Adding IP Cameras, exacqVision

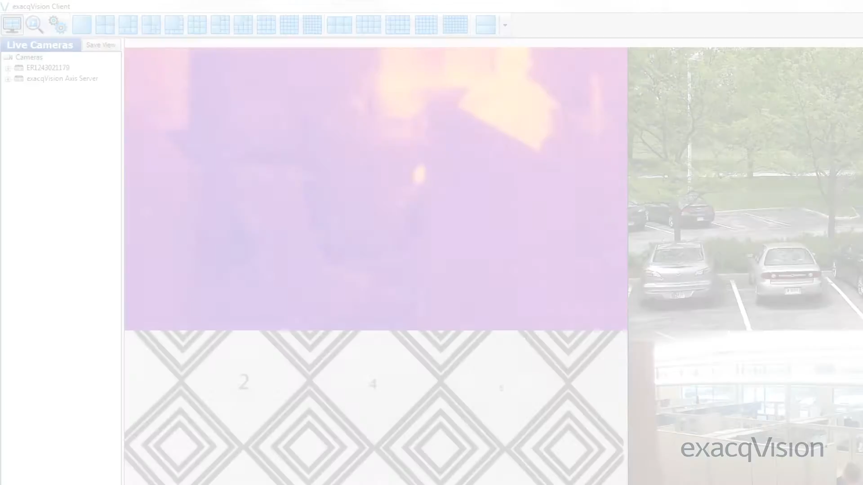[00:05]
The Add IP Camera page allows you to add and configure IP cameras to a network server.
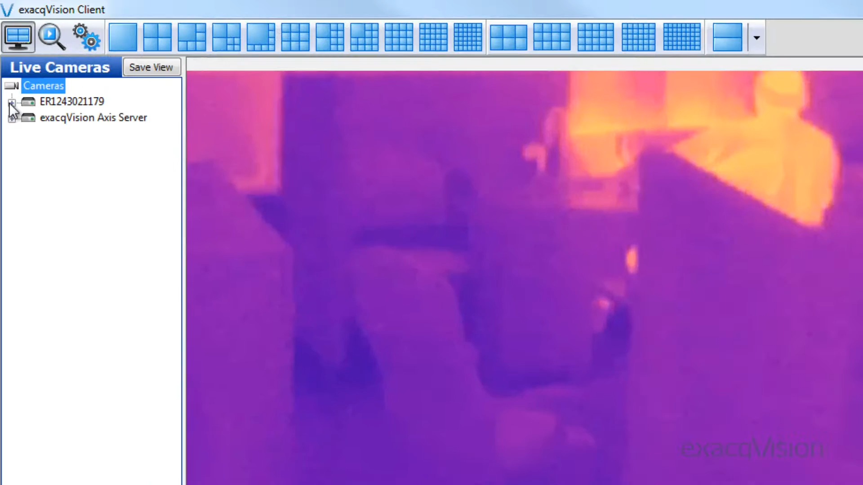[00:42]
To check the IP address of your server, select the configuration option.
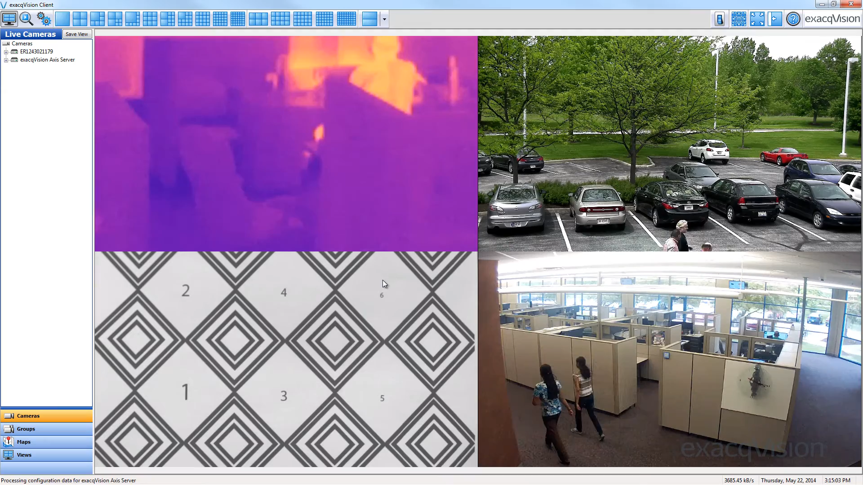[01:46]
Once you have connected the IP camera to the network, you are ready to add it to your Exact Vision server.
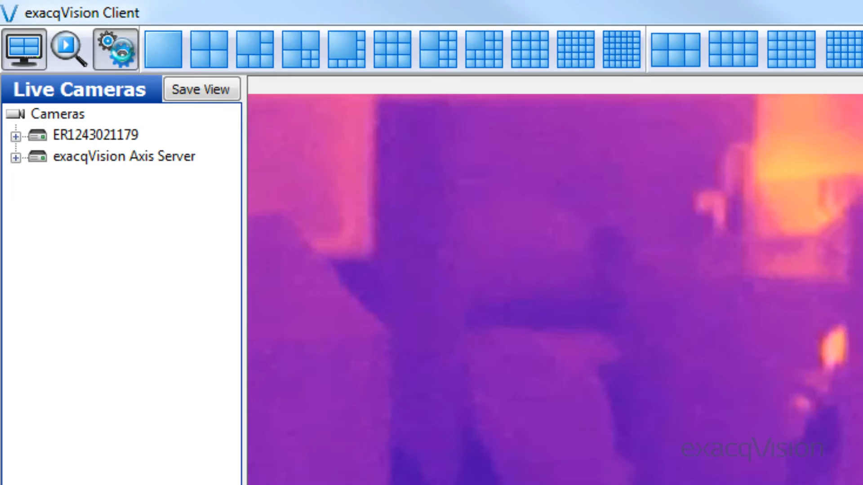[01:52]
In the configuration window, select the server, then expand the system menu and click the add IP camera option.
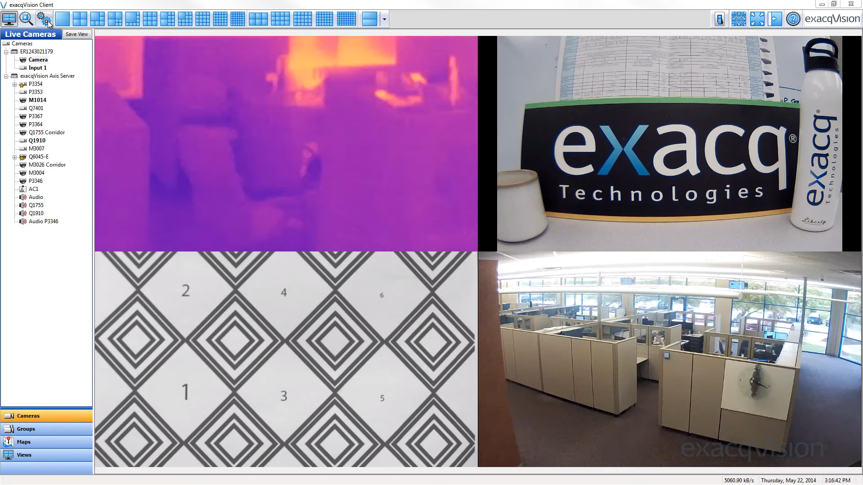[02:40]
Alternatively, you can manually connect a camera. Do this by clicking the new button under the IP camera list.